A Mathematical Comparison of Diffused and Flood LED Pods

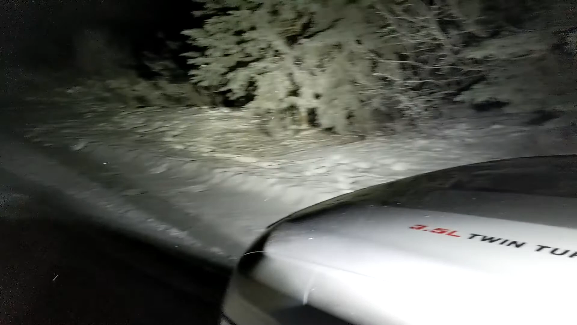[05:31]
I do have them angled out kind of maybe like 30 degrees out from forward and as you can see the flood pattern works pretty well doesn't
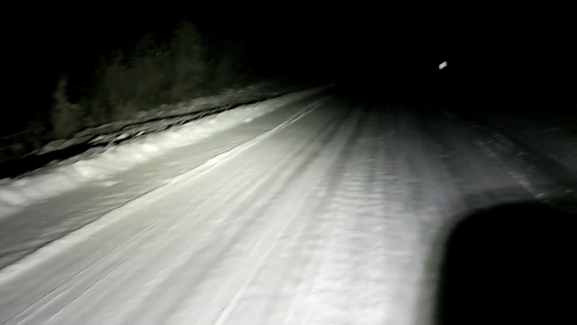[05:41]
have a super super long throw but got a pretty good dispersion and it's nice and bright. Definitely good for some forward facing lights. I'm going to go to the back.